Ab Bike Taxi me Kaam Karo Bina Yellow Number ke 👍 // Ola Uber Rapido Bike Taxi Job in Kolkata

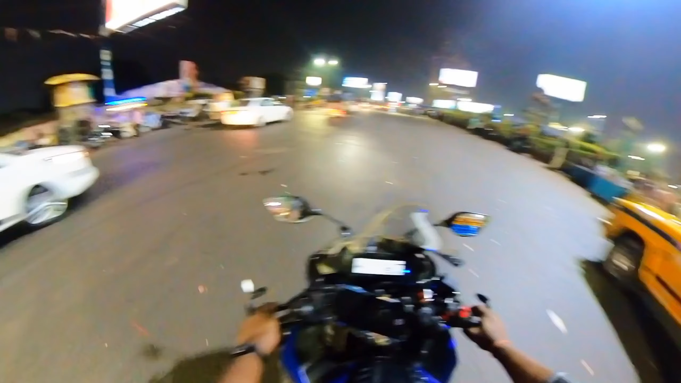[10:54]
बजार के तरफ से लिए और यहां पर देख लों कितने सारे बाइक टेक्सी के राइडर ख़र